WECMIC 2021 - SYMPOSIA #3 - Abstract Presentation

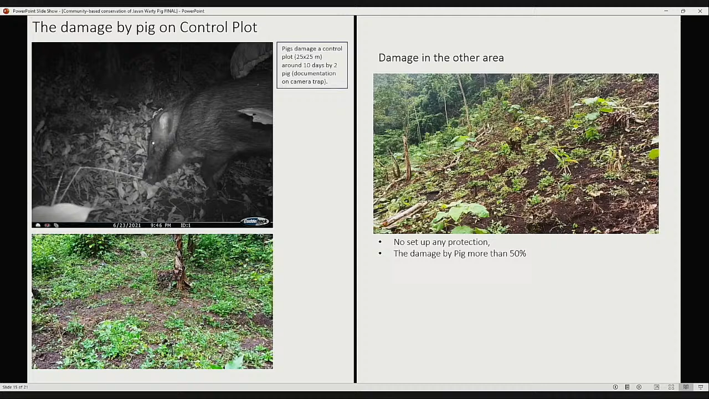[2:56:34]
This area is around less than 1 hectare and not set up any protection in here, and damage by pig more than 50%. And when we monitoring the traditional method set up the middle of grow plantation,
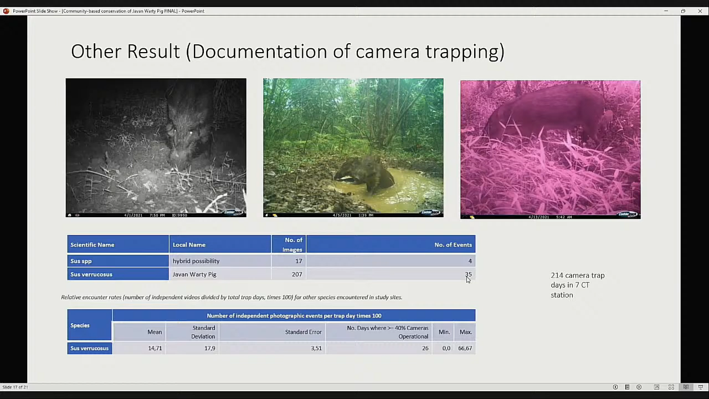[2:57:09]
35 and even on 7 camera trap, 5 camera trap, and we also found the 5 possible hybrid in this area. Conclusion, the damage by pig only found in control plot, no protection anything.